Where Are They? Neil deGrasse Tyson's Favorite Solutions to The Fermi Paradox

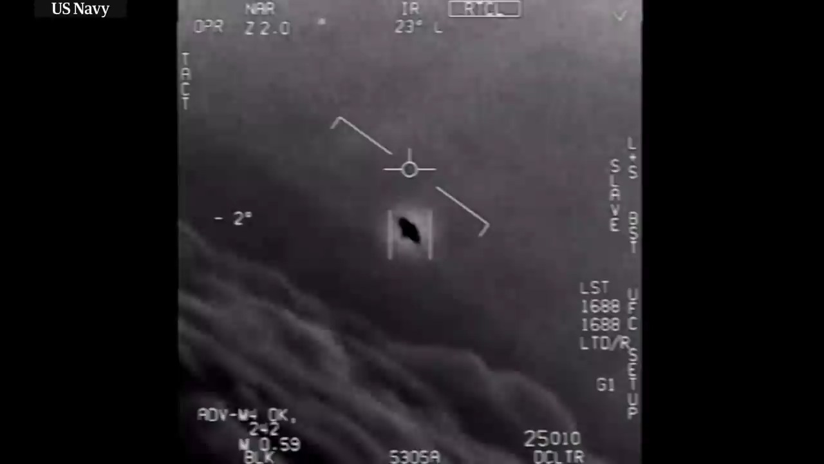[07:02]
These fuzzy, monochromatic tic-tacs that show up on the Navy restricted airspace in our own atmosphere.